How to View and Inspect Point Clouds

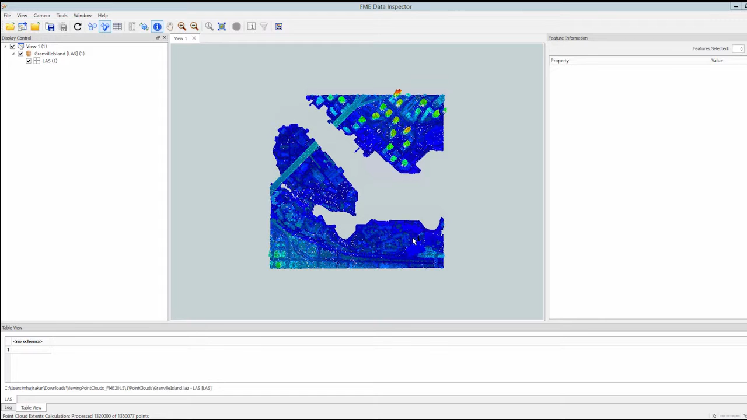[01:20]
enable 3d mode using the view menu or the icon. Let's rotate this point cloud by using the orbit mode tool. Click on the tool and drag the mouse in the view window to rotate the point cloud.
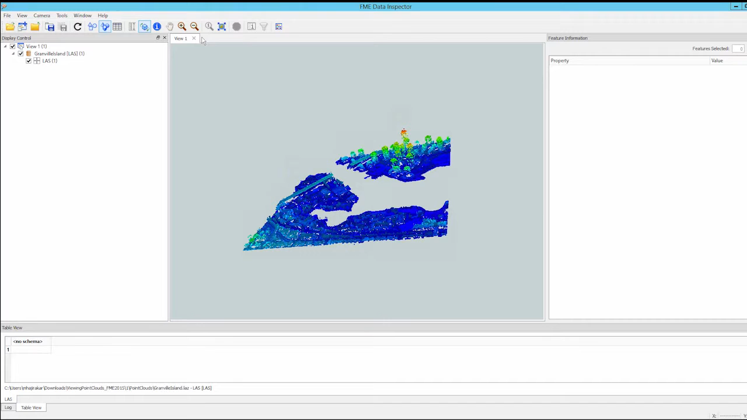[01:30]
Now we will review the two ways to query point cloud data. First, using the information tool, click and drag to window an area in the point cloud.
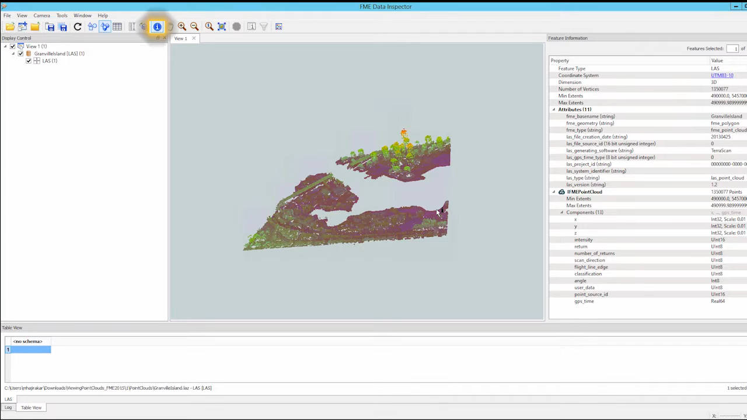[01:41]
Windowing any area displays attributes of the entire point cloud in the feature information window. Because FME considers one point cloud to be a single feature, attributes that describe the entire point cloud will be displayed. In the middle of the window is the attribute list which typically shows a combination of user attributes plus what we call format attributes that FME populates when reading the data.
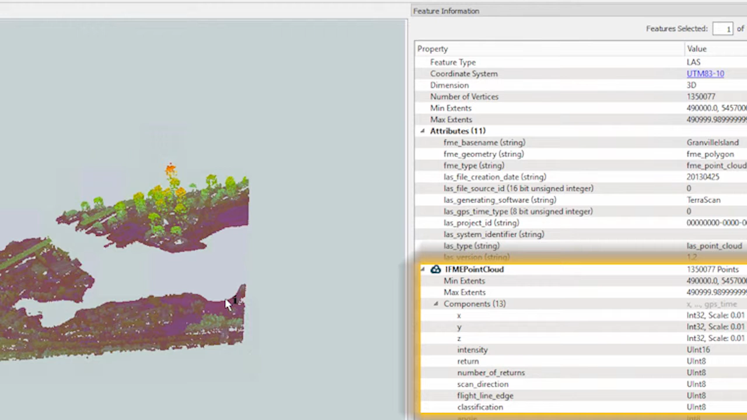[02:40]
Within the geometry a hierarchy of any point cloud components which exist in the data will be shown along with their data type. The second way to query a point cloud allows us to view the components of an individual point cloud. So this time click on an individual point. You may need to zoom in closer with the zoom tool first to see the individual points. At a minimum you will see the x, y and z coordinates of the point. If there are other components present such as intensity or color etc. these will be shown as well.